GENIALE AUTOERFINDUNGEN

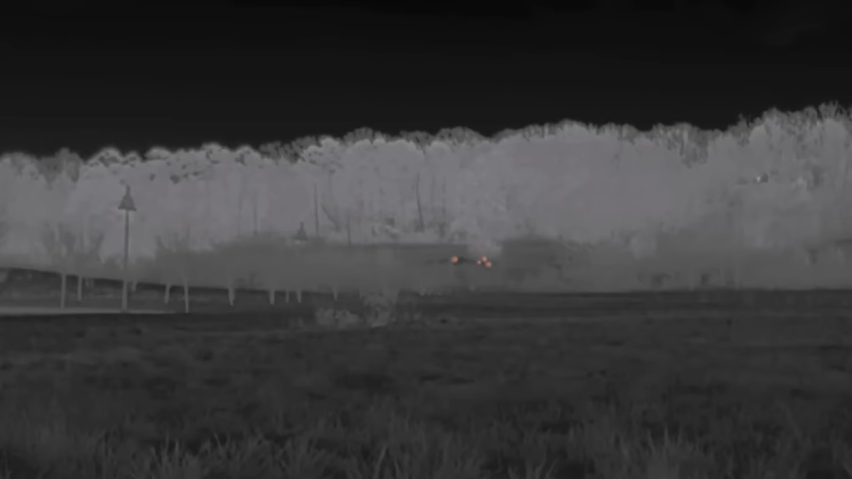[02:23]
viermal weiter zu sehen als mit herkömmlichen Scheinwerfern.
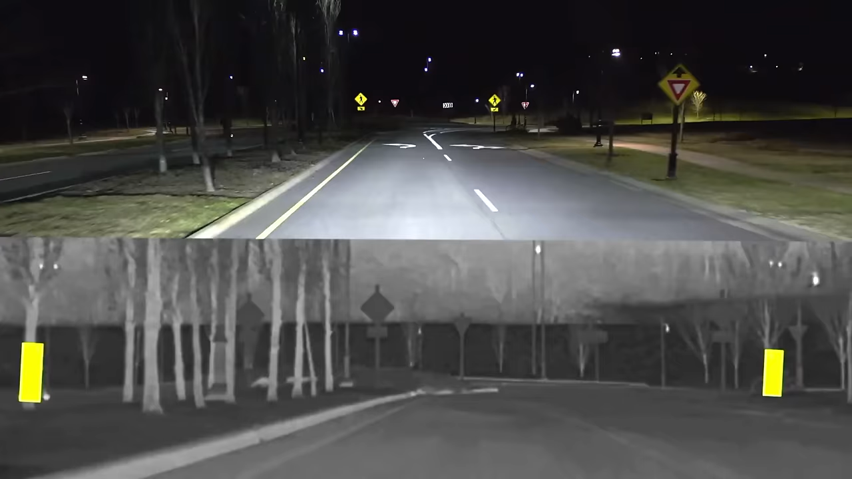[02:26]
Außerdem kann das System problemlos einen Fußgänger von einem Radfahrer und ein Reh von einem Motorradfahrer unterscheiden.
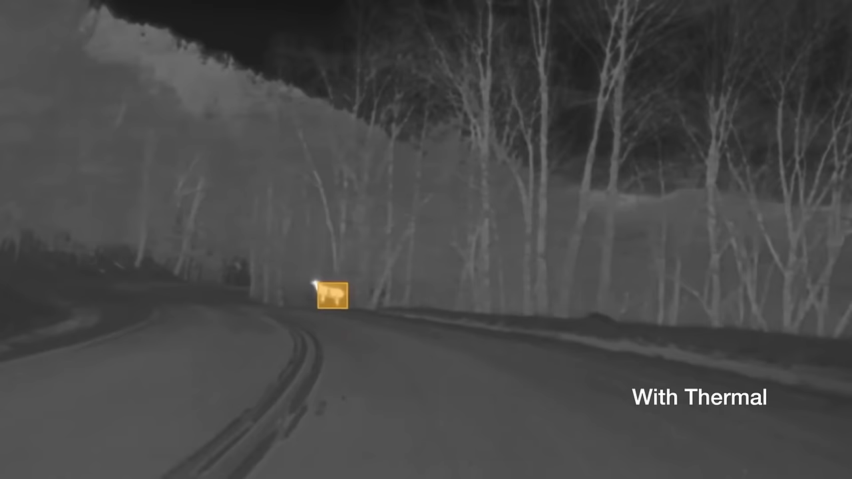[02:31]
Außerdem haben die Entwickler eine automatische Notbremsung und die Option Fahrbahnrandanzeigen hinzugefügt.